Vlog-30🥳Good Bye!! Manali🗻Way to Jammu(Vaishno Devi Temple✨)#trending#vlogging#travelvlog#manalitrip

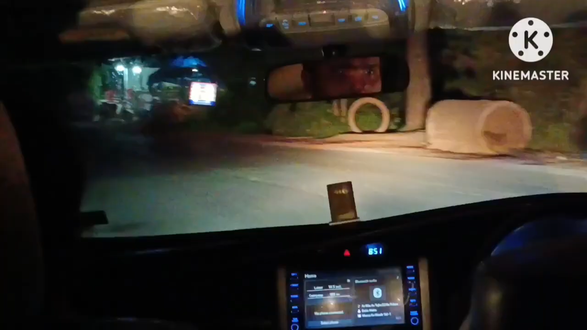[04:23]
کیونکہ آٹ بجے ہی مندر بند ہو جاتا ہے ماتا ہم لوگ کو دوبارے درسن کے لیے بلائے پھر ہم لوگ وہاں سے چل دیا راستہ بلکل سون سال تھا مگر در کی تو کوئی بات نہیں تھی
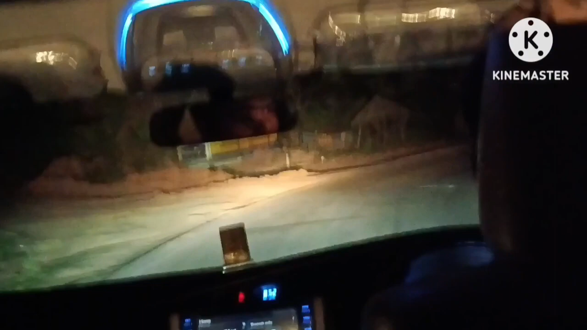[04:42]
کیونکہ ہم لوگ تین چار گاڑیاں ایک ساتھ چل دی تھی تو در تو لگی نہیں رہا تھا اور راستے بہت صرف